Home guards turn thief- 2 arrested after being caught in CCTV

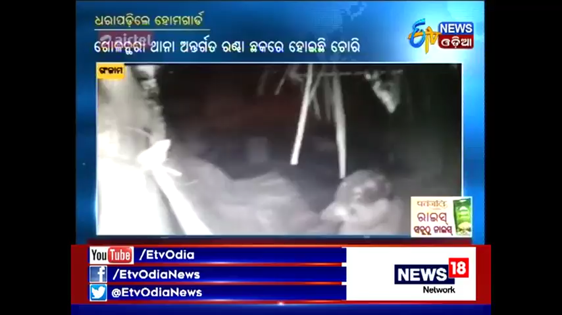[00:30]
दुई जन होमगार्ड ही चोरी करथबा स्पष्ट हेबा परे से गोलंथरा थाना रे एतला देथिले।